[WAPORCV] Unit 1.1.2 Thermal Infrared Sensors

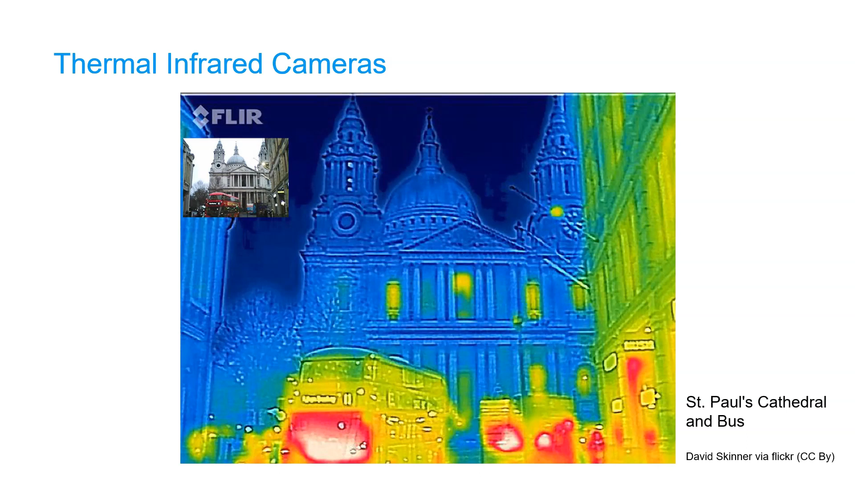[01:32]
In this example you can see that the motors of vehicles are warmer than the environment, and also you can see the energy leakage from windows. We can also measure thermal infrared radiation from space using satellite sensors.